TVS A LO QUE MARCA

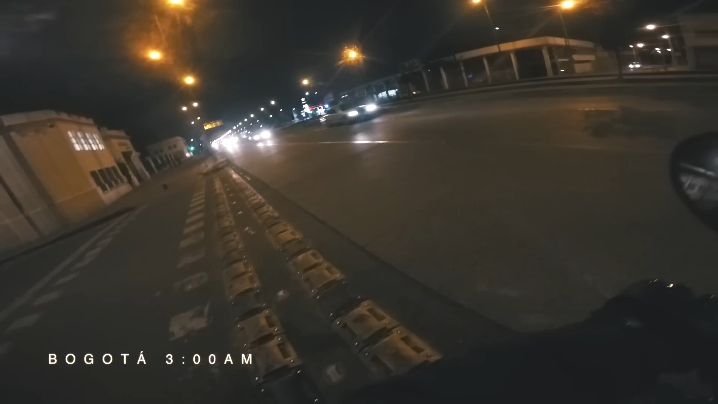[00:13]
Vamos a mirar qué pasa en la ciudad a las 3 de la mañana.
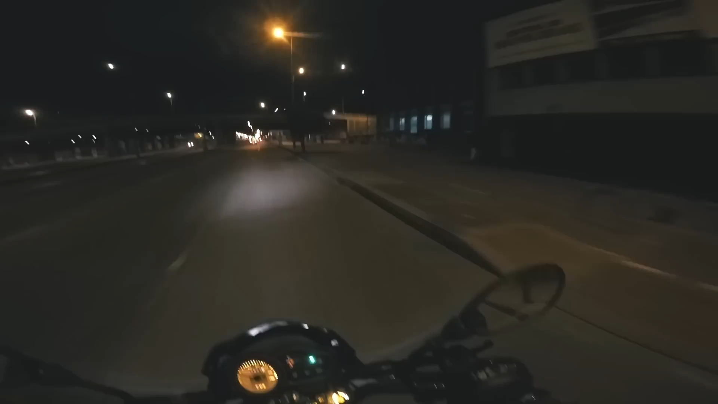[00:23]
Los que no saben, ellos se les conoce como ñeros. Miren. Esos son puros ñeros así. Que donde no se los encuentra en la calle solo caminando, baila, lo roban. Bienvenidos a este super canal.
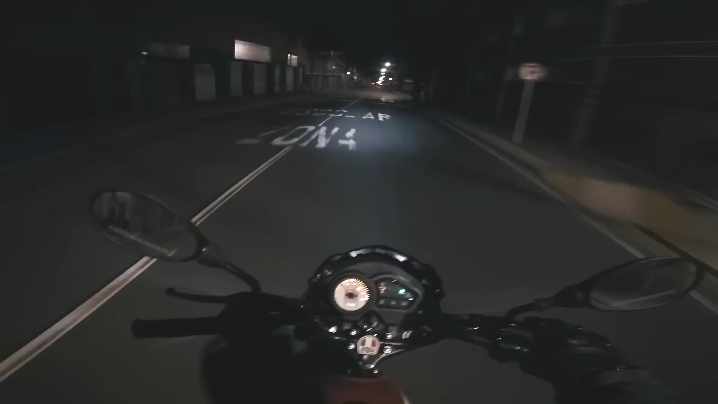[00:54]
Así que vamos a ver Bogotá a las 3 de la mañana. Una aventura. Todo mundo mientras está durmiendo. Nosotros estamos acá con la moto en la calle. En realidad es peligrosa, sí, pero es muy rica la ciudad, sí. Tal vez no me siento tan seguro si voy en Dakota, o sea, en la GCR, voy mucho más tranquilo porque es una moto que anda mucho más rápido y como que yo me siento más seguro andando a esta hora rápido. Esta motico pues no es rápida, pero bueno, vamos ahí a paso lento.
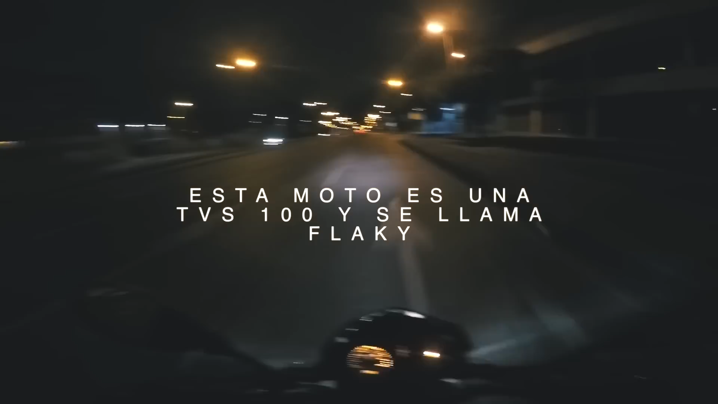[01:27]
Nos vamos por vías principales, cosa de que no sea tan riesgoso. Como pueden ver, miren la ciudad. Un paseíto bacano por toda esta ciudad severa. Hay presencia de la policía debajo de los puentes, que eso es bueno, miren.
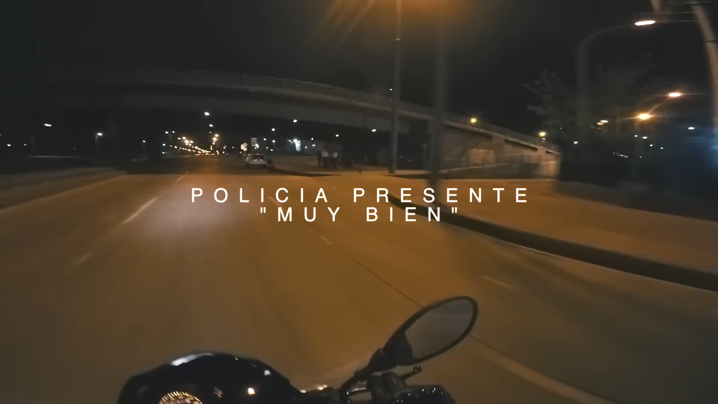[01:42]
Ya se alistan para camellar. Igual Bogotá ya es una ciudad que pareciera que no durmiera la gente. O sea, ya hay mucha gente a toda hora. 1 de la mañana, 2 de la mañana, 3 de la mañana, ya eso a toda hora hay gente. Estoy por la zona del centro, que pues relativamente es peligroso. En realidad no, yo no siento, o sea, uno como que huele el peligro, ¿no? Siente el peligro, pero en este momento no. Voy súper tranquilo, está antes súper chévere la ciudad para andar.
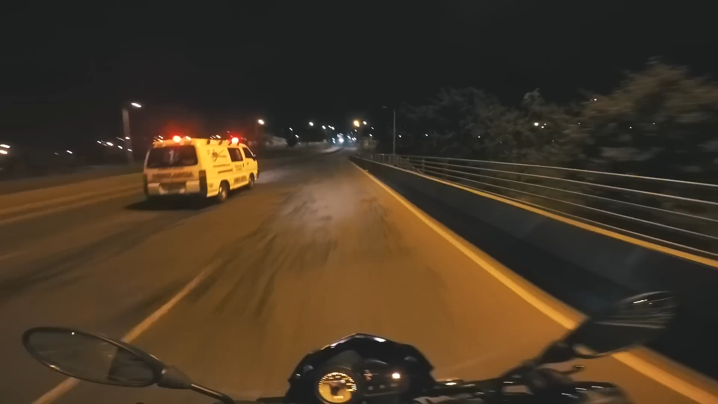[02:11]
Ahorita vamos a sacarle el top speed a esta bebé. Bueno, les cuento que voy supremamente cómodo. Llevo una chaqueta muy bien abrigada. Mientras uno tenga como sus guantes, ¿cómo se llama esto? Impermeables. Estos impermeables se me han hecho muy calienticos. No sufre uno de frío, uno va súper bacano. Eso sí, hasta ahora no se ve un solo motero, no veo ni uno. Entonces se ve solamente como gente camellando.
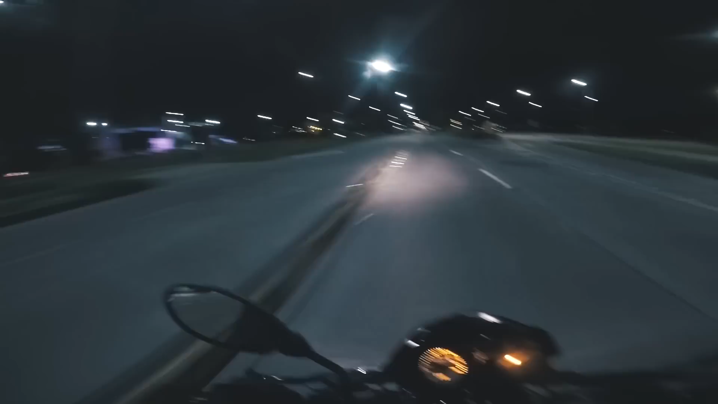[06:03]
Dando paseo por Bogotá en moto, papá. Siempre me gusta ser como pionero en cosas. Si no había un video a las 3 de la mañana jodiendo solo, dando vueltas por Bogotá, pues yo soy el primero en tener un video jodiendo solo a las 3 de la mañana en Bogotá, mirando cómo se comporta la gente. Si se dan cuenta que la zona que yo venía se ve como más indigente, más gamines, esta zona es como mucho más limpia, no se ve nadie, este carril está supremamente solo.